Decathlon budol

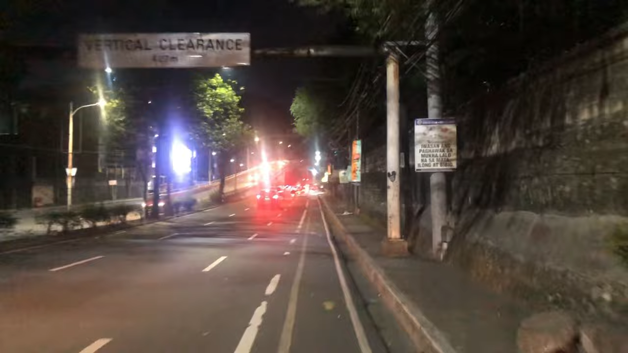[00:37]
Traffic in the house, CEO Dito na kami sa Edsa, patawid ng Ortigas Let's go